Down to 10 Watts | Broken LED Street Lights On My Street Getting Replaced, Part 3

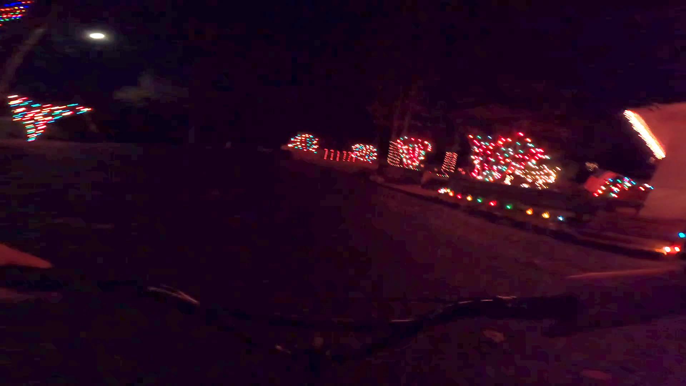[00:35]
I really like it. Look at my neighbor's house.
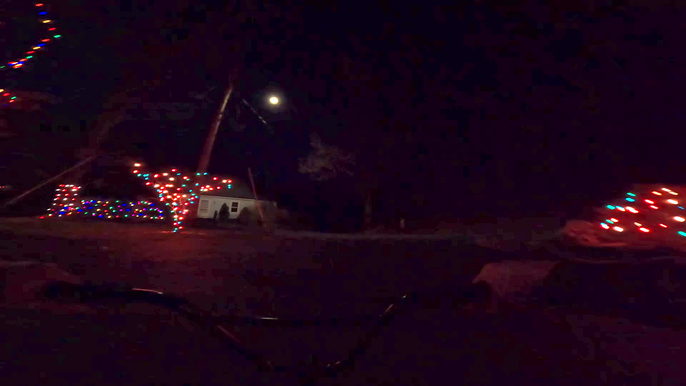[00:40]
That stupid streetlight, all that light is coming from that streetlight. There's more light on the house than there is on the stinking road. So, that's a 30 watts Cooper piece of junk. And then the ones that they've been putting in since I've been putting in these requests have been 20 watts, which is what we're looking at right now.
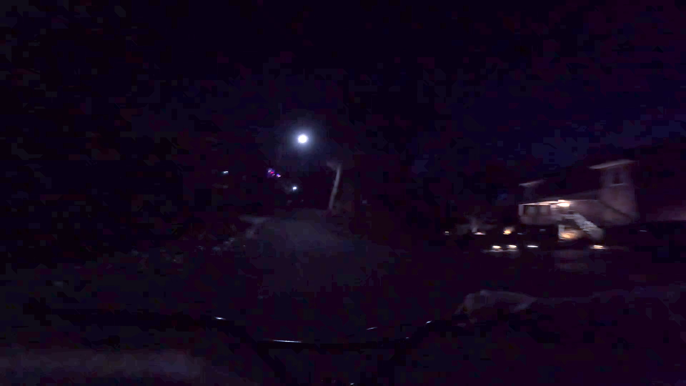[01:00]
This is one of the 20 watts replacements. And for what it's worth, it's less wattage, but it seems to be actually a little brighter. These fixtures are not bad. I kind of like them.
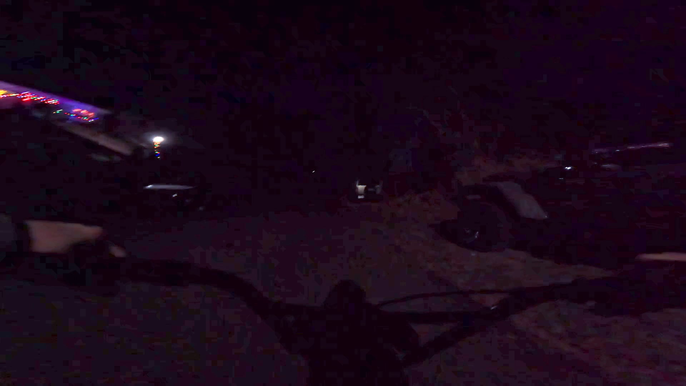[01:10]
You can see the throw goes pretty far. You can still see a shadow. The light is all over the woods. It's off the road too, but it's pretty good illumination.
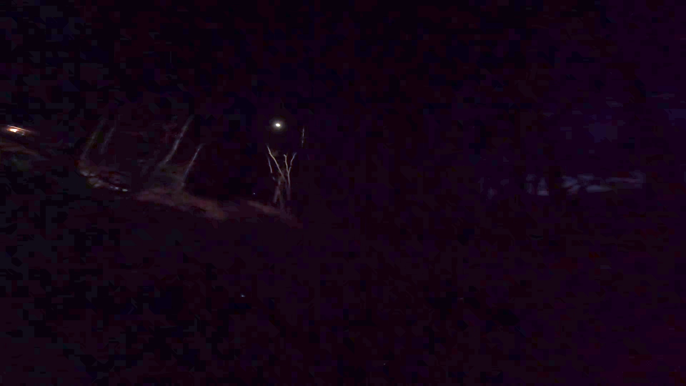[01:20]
This is another one of the original 30 watt pieces of junk. And look at the lights everywhere. It's all over the...
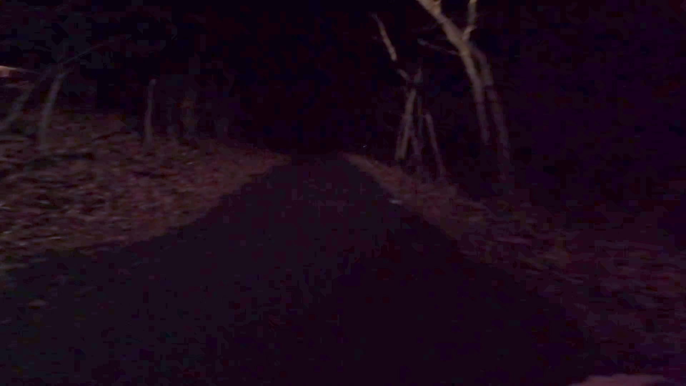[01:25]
You can actually see the line right there where it stops. I mean, the light's just everywhere.